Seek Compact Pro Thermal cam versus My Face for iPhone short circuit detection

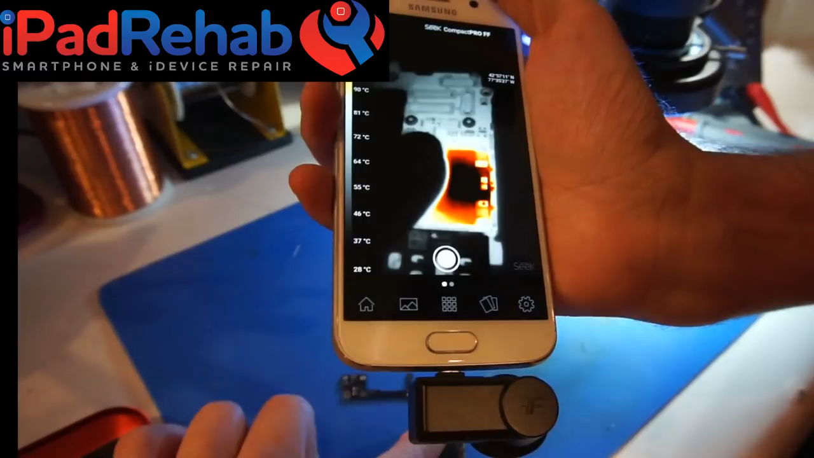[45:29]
On screen: scale top 90°C, scale bottom 28°C
is quite hot and then all of these components right here by the cpu none
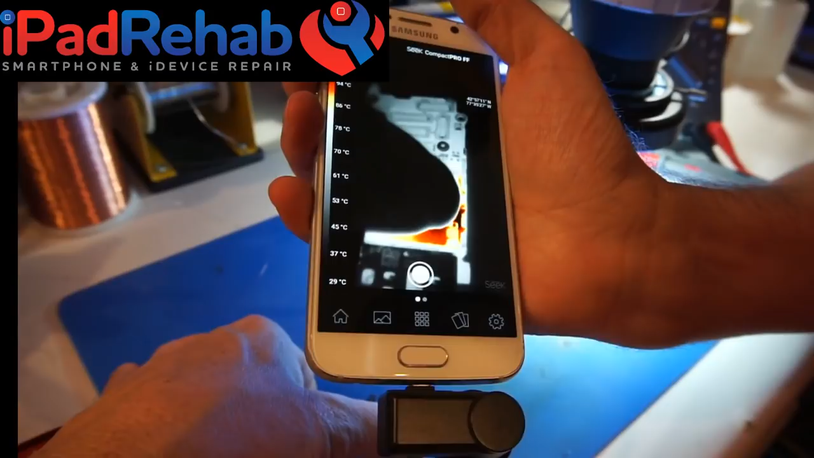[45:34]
of those are on vcc main so you can't just see hot take off hot because
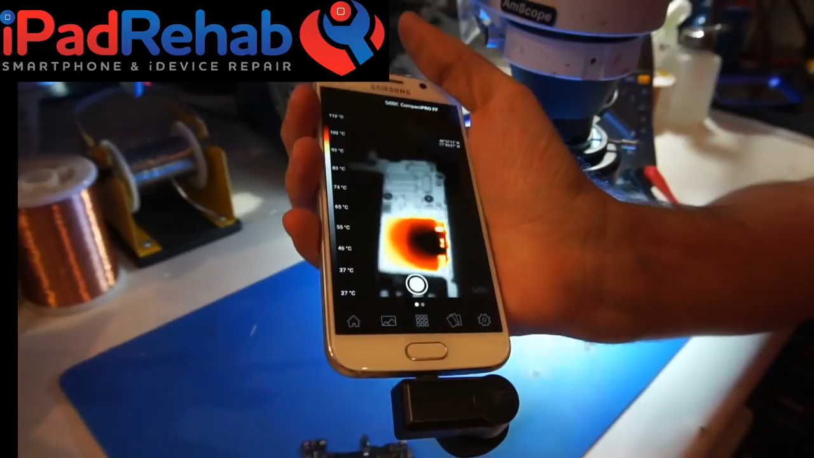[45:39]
while there may be a second problem that is not related to the short that
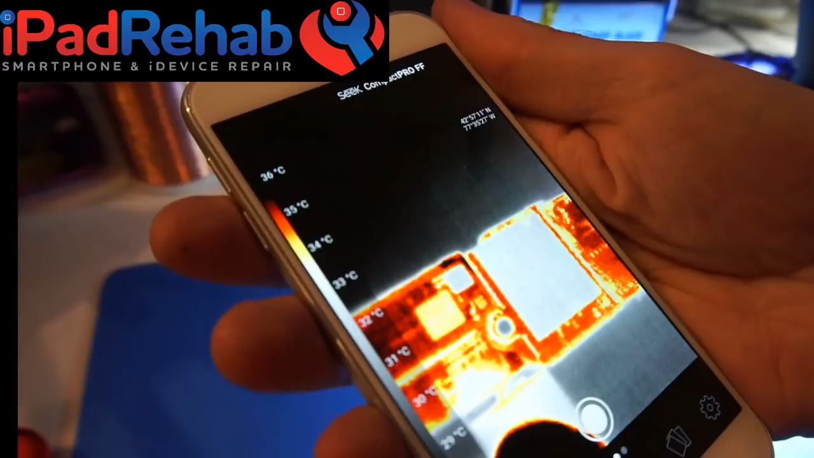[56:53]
On screen: scale top 36°C
see a whole lot of red mark do you find the noise the camera makes like really annoying like tick tick
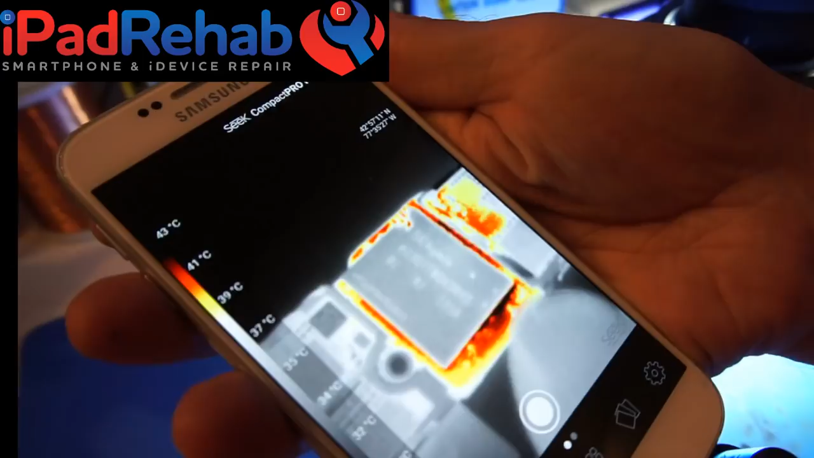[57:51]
my my face said it's right here like right in the middle like right right there
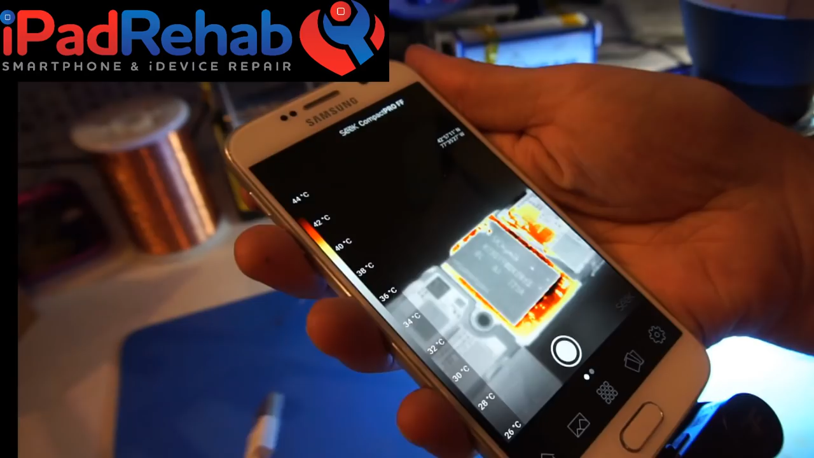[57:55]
On screen: scale top 44°C, scale bottom 26°C
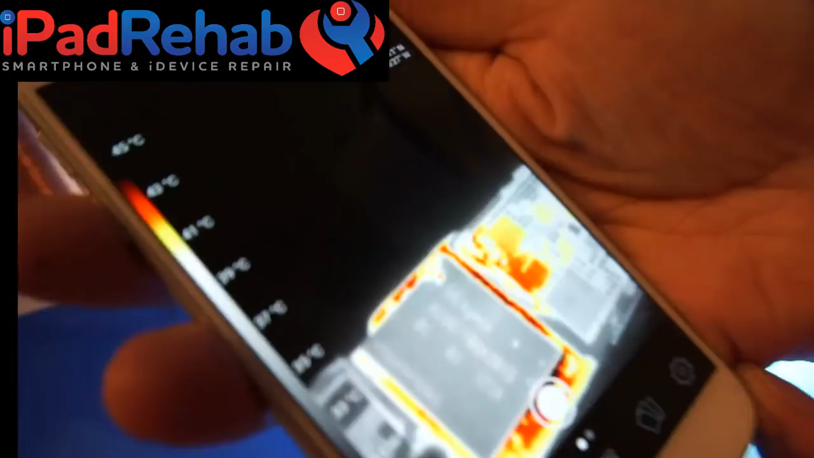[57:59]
see i felt like it was a little bit towards this this corner here
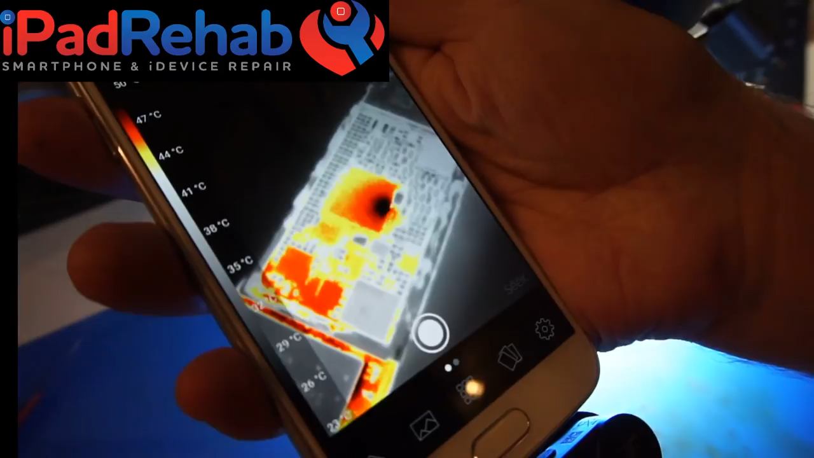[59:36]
does black mean really hot or does that mean cold uh yeah
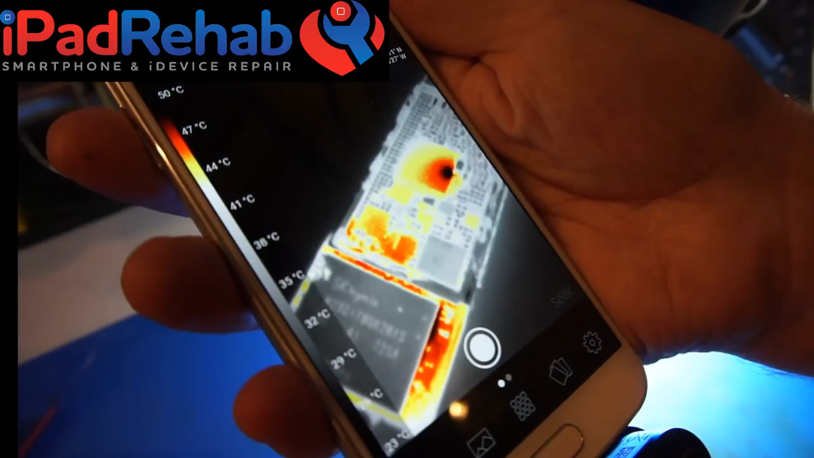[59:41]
On screen: scale top 50°C
yeah black in the center of red means really hot all right so
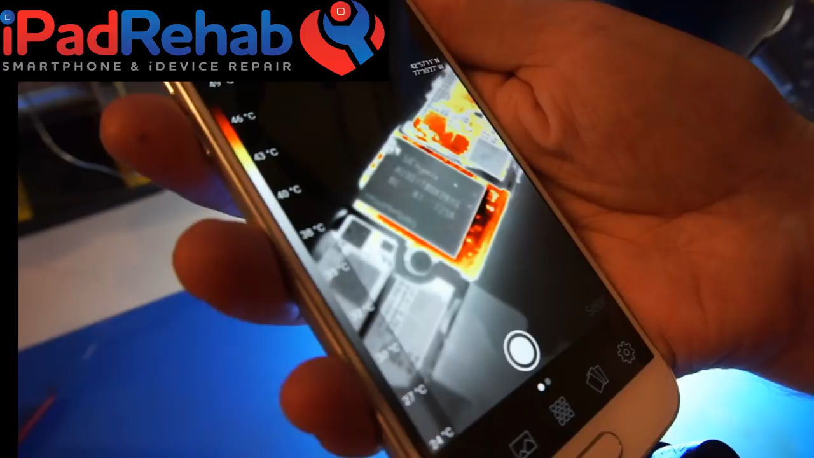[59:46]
so the water damage g1s at
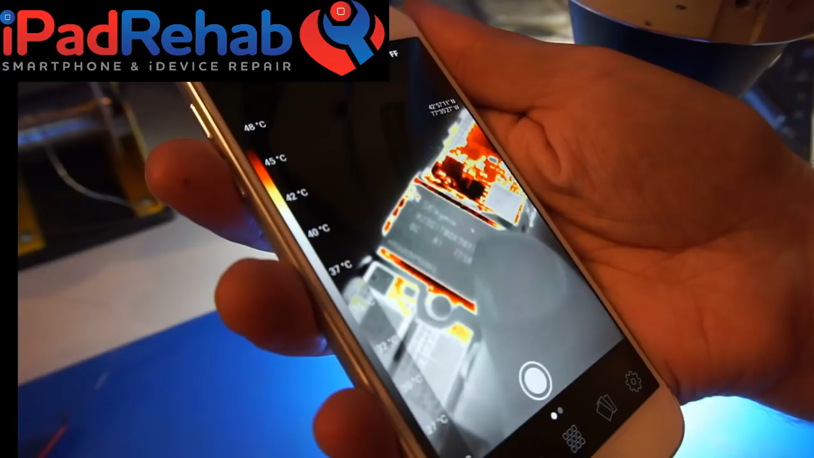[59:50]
the at the edge are not doing anything so this is the one where i really was
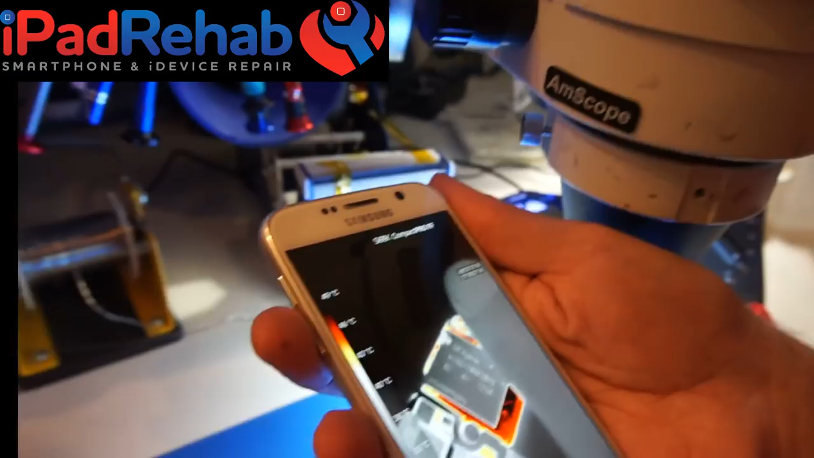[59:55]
hoping that the camera would really help and it really doesn't seem to help it it doesn't tell me
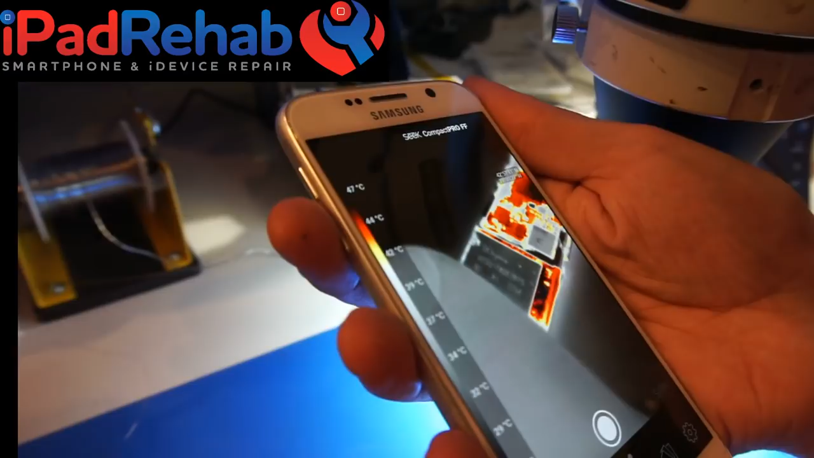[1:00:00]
anything that i already knew which was it's getting hot around the nand and
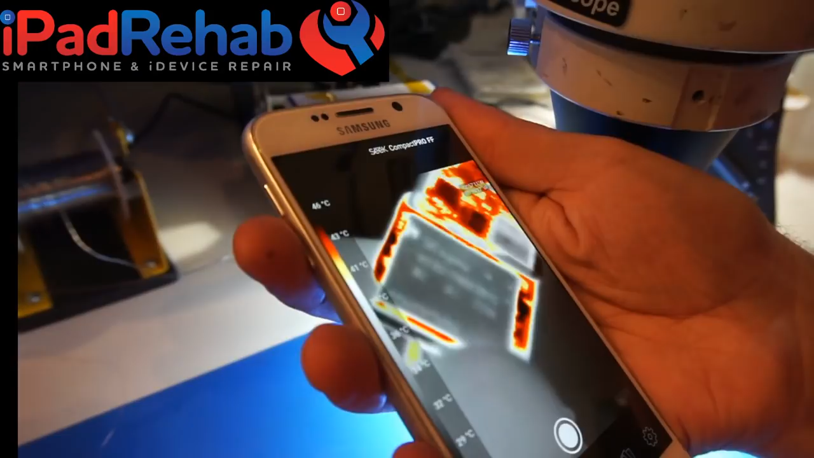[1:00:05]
we don't really know why but the nand itself is relatively
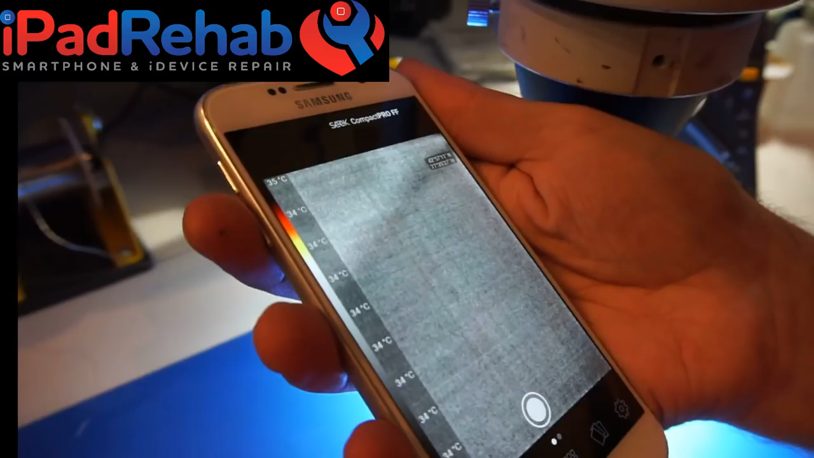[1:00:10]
On screen: scale top 35°C, scale bottom 34°C
cool yeah you want to put freeze spray on it and see
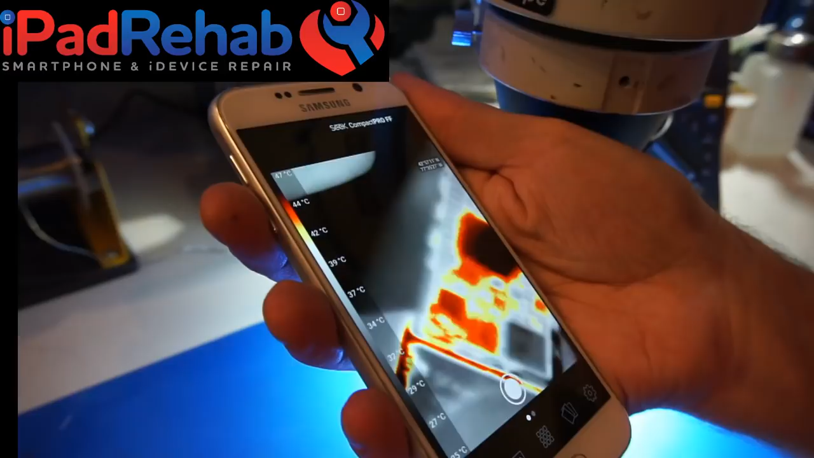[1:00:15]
if that can help the we could kind of simultaneously look